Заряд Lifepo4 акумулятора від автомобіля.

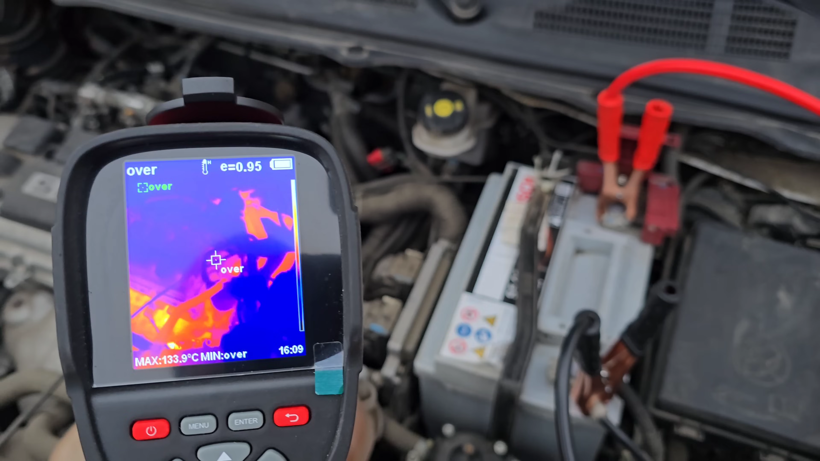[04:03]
On screen: max 133.9°C
Перевірив температуру генератора тепловізором, сильно він не нагрівається в межах звичайного. Двигун нагрівається, відповідно, але, загалом, це для нього невелике навантаження. Минула година часу, струм впав вже до 28 ампер.